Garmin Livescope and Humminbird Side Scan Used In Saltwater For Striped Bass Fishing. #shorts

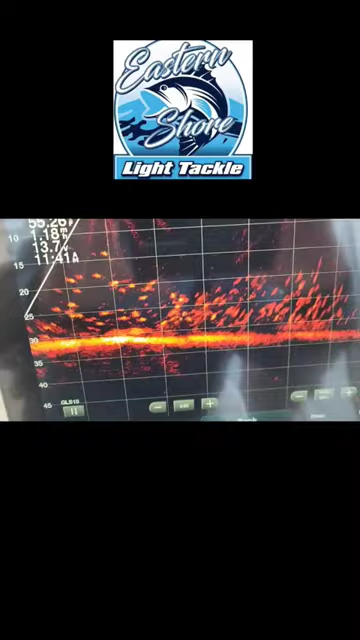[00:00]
for your own live scope. Load of fish. I'm coming in on my left side on my hummingbird. It says 29 feet of water, we're loaded.